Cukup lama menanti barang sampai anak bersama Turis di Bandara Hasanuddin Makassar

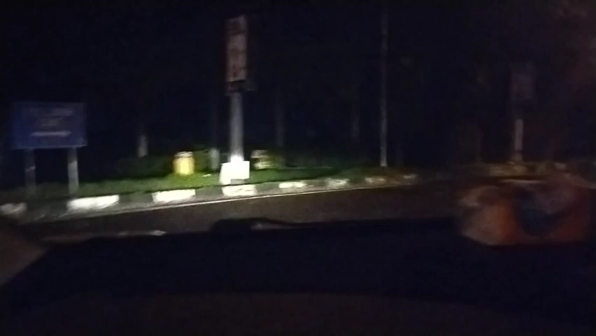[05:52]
Oke, assalamualaikum guys, selamat malam. Akhirnya kita meninggalkan bandara.
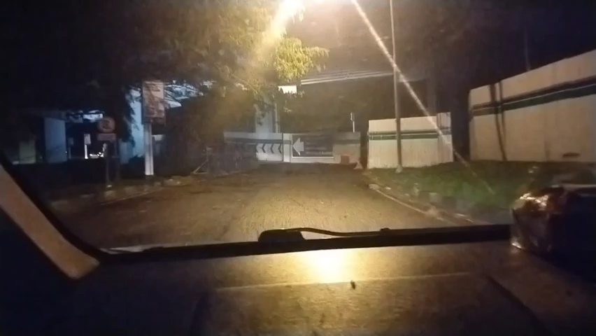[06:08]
Sultan Hasanuddin di Maros, dan kita mulai keluar dijemput oleh saudara ini,